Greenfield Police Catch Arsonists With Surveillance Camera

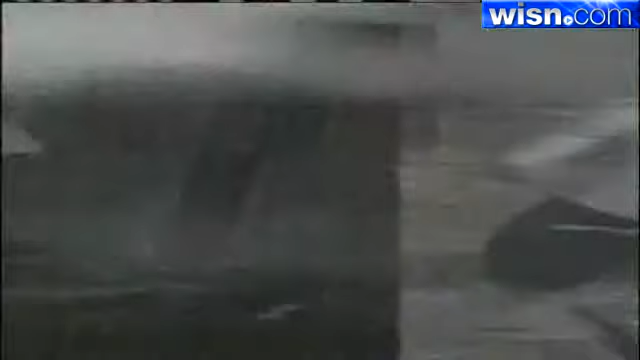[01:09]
Police say the suspects live near each other and the families know one another, but police cannot yet connect the two.
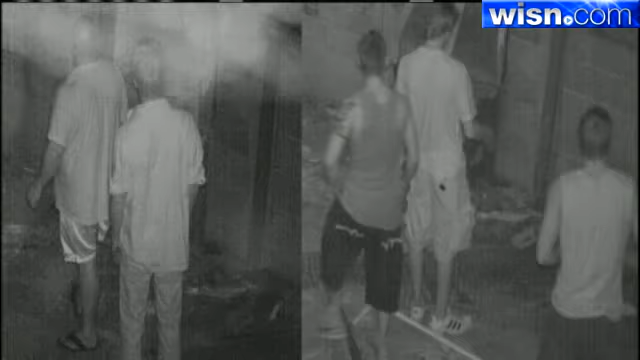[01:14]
Police say the man picked up in Saturday's incident, identified his nephew as his accomplice. The others in Tuesday's fire were between 18 and 20 years old.